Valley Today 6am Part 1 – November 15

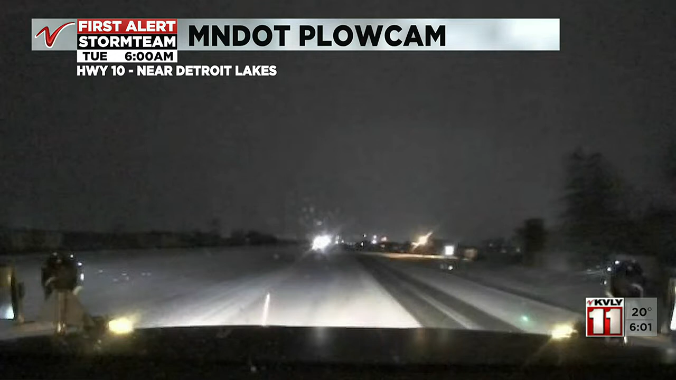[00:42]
This is our view from the Minnesota DOT cam. We are looking at conditions that are going to be on the snowy side on some of our roads here this morning. And that is, there we go. Hopefully you can hear me a little bit better on my microphone. We're looking at the possibility for a view like this here is what I was trying to say. This is a recent photo from this morning, a snapshot from one of the Minnesota DOT plow cams.